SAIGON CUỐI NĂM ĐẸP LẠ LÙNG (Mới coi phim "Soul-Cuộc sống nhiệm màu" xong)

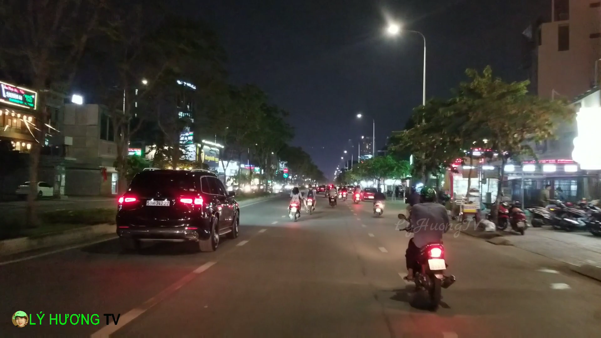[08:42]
Đó, quý vị có thể thấy con đường Trần Não rất là đông đúc. Nhiều quán ăn, quán bar, quán karaoke, nhà hàng, ẩm thực, sân vườn. Như bên đây ẩm thực quê nhà nè, trang trí cũng rất là dễ thương, theo lối miệt vườn.
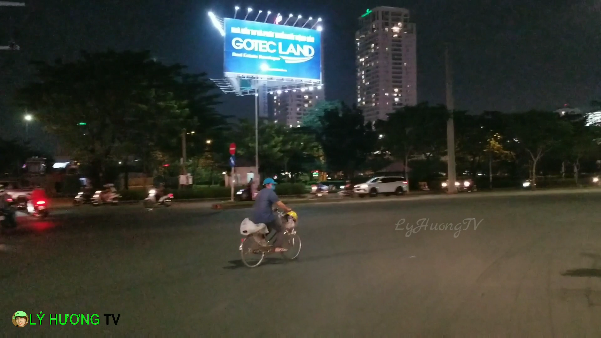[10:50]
Rồi, cô này cô chạy ngược đường rồi.
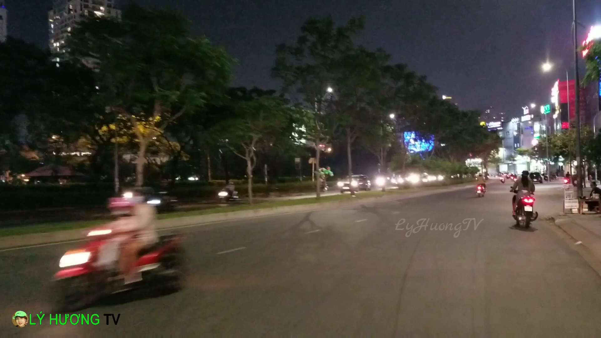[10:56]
Rồi, tiếp tục rẽ bên hướng tay phải, chúng ta sẽ đi qua quận 12, à quận 2, lộn. Thời Lê Hương lấy công làm content quay cho quý vị đó, thấy được đường xá, Lê Hương cũng tranh thủ nhìn được đường. Đây bên đây có một cái nhà ga của metro nè quý vị, trong cái chuyến
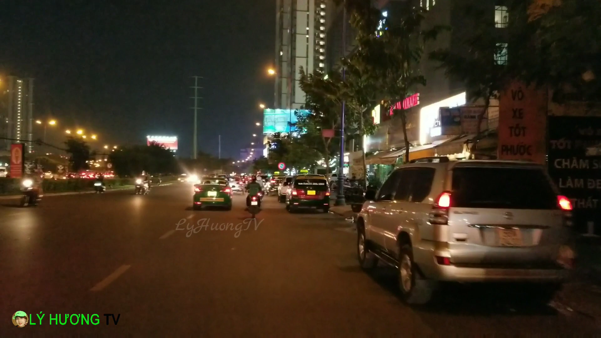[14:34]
Rồi, bây giờ chúng mình sẽ tìm đường để gửi xe. Chúng mình có khoảng có khoảng tới 8 phút. Vậy là thông thả rồi. Rồi, quẹo vô nữ coi.
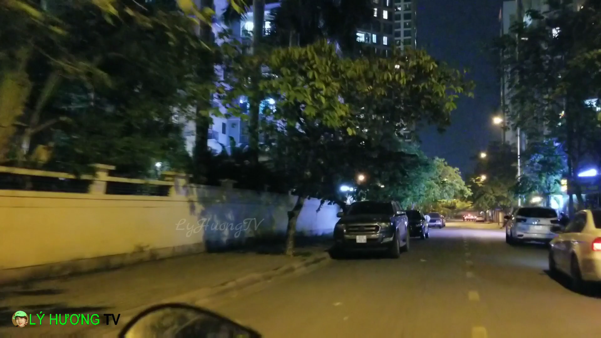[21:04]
Giờ mình đang đi trong khu chung cư. Rồi hồi nãy mình quẹo phải không, giờ mình quẹo trái không, mình sẽ đi ra. Cái này là khu A2 nè. Rồi mình quẹo trái ra.
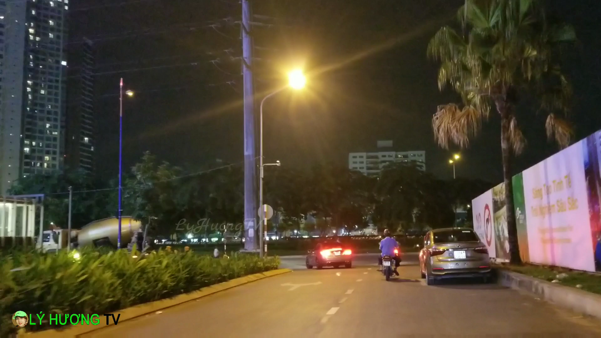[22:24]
quẹo theo mọi người luôn. Đây đường 2 chiều.
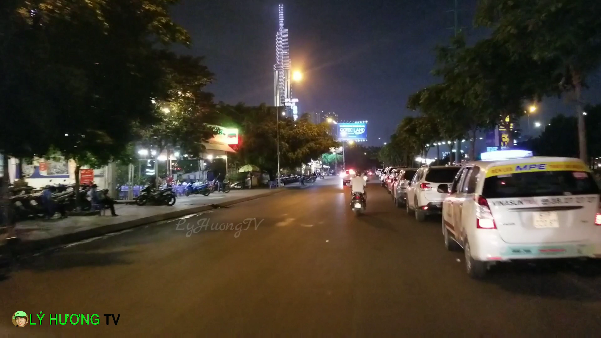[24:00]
Bên đây là khu vực mà khi đi và đi khi về, bây giờ là khoảng 10 giờ,
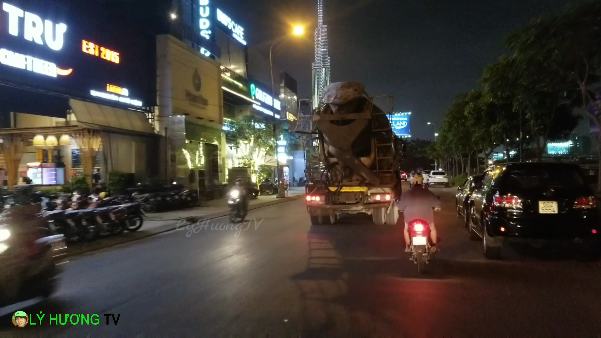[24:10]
thấy rất là nhiều xe mà xoay xi măng á, để mà xây dựng công trình ha. Có cái xe này hiện diện, tức là những vùng đất đó đang phát triển, những vùng đất mới. Bây giờ chúng mình đi từ đường Sông Hành ở quận 1, đi từ tòa nhà Lotte
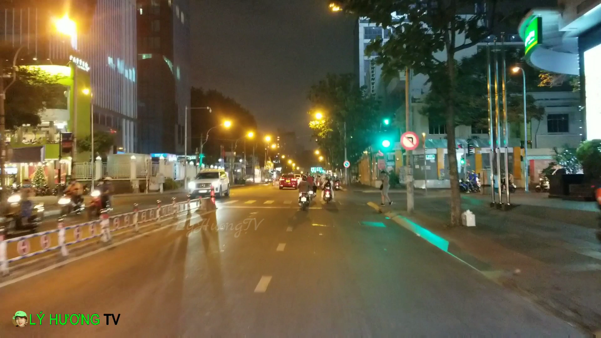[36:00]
3, 2, 1 rồi, chiếc xe bồn nữa nè. Rồi rồi, sao xe này giờ này chạy qua khu này nhiều quá không?